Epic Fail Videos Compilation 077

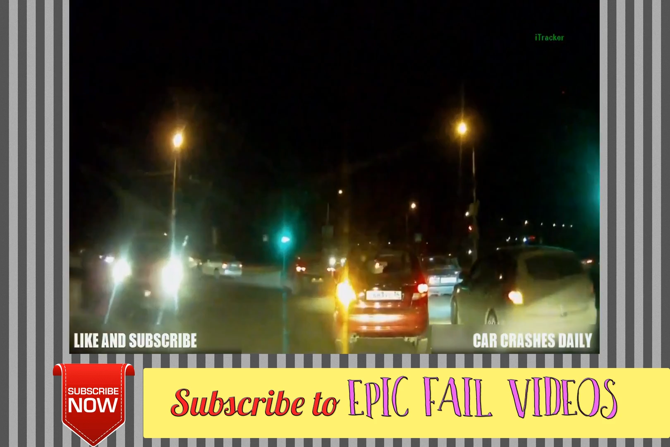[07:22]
Время вот зеленый цвет, красный цвет. Это время, сколько он горит. Ага. Да тайка, посмотри.